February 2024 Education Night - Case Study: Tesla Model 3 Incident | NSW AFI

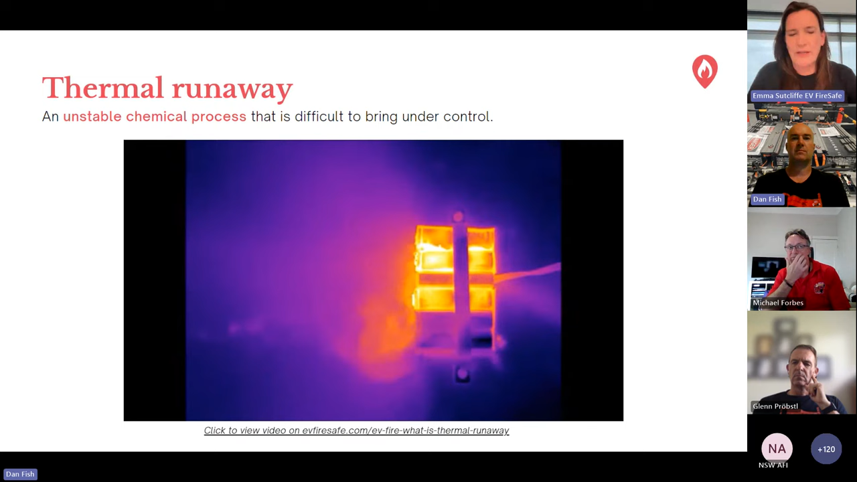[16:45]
As it's overheated, the pressure builds up and the blast cap at the top of the cell bursts open. The electrolyte inside the cell vaporises and becomes a vapour cloud. And that's highly toxic and highly flammable. So that ignites. Then the heat from that can't kind of dissipate anywhere but to the next cell. So the next cell does the same thing.
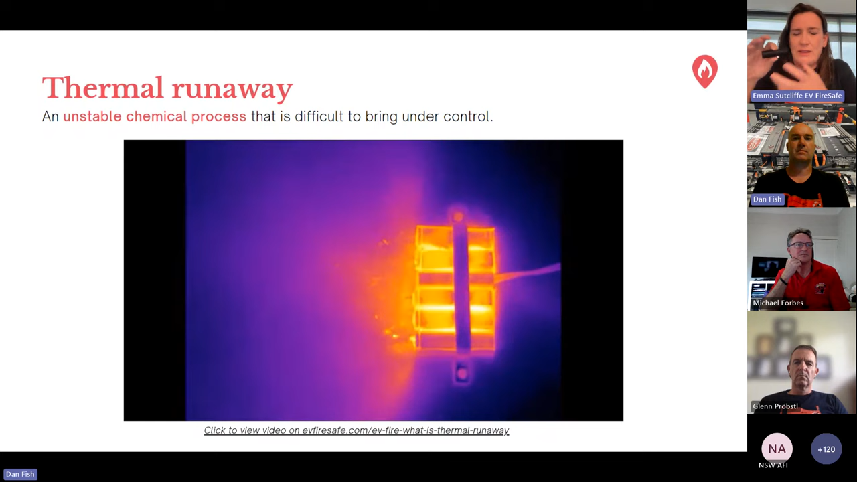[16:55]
Then the heat from that goes to the next cell and so on. And we get this kind of chain reaction. Again, I'm sure a lot of you are familiar with this now.
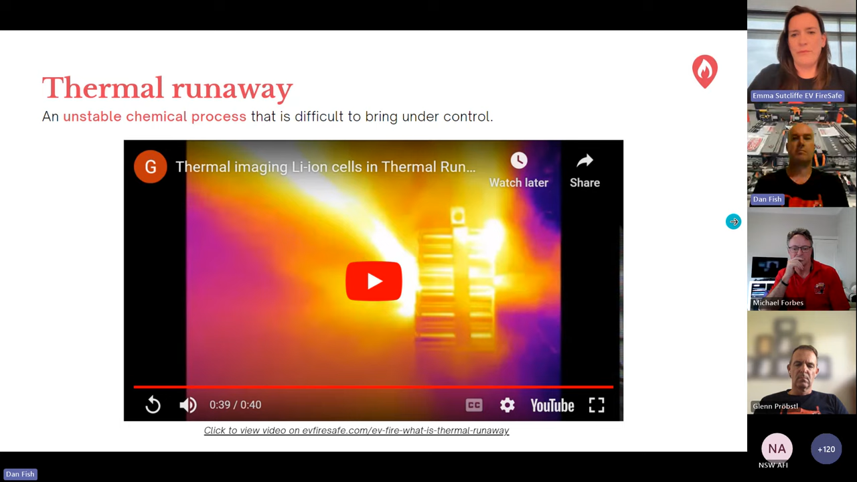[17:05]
So as a really quick look at it, if you move on to the next slide, Dan, roughly what's happening is this. We've got our battery cells in our module that are the modules in our pack.